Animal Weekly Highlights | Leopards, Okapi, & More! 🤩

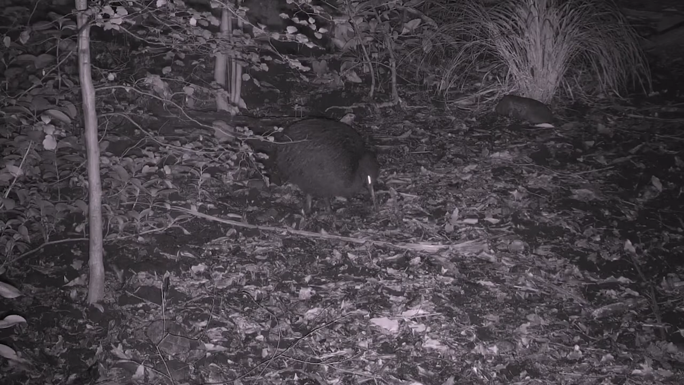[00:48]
Speaking of snack time, our North Island Brown Kiwi Birds were caught on camera doing some wonderful foraging using that long beak of theirs.
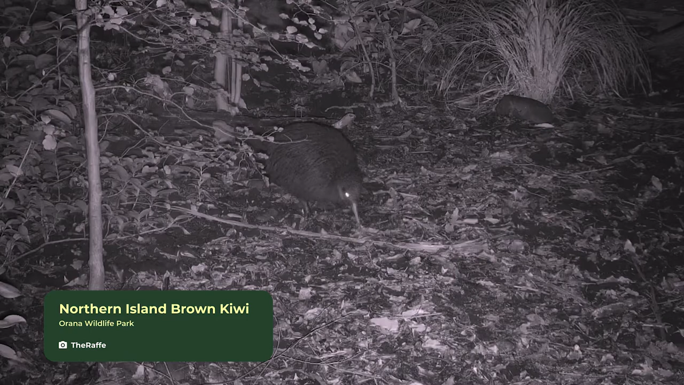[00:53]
To find their food, kiwi birds use that unique bill which has little whiskers to smell and detect their prey, even underneath all that leaf litter. Pretty cool, isn't it?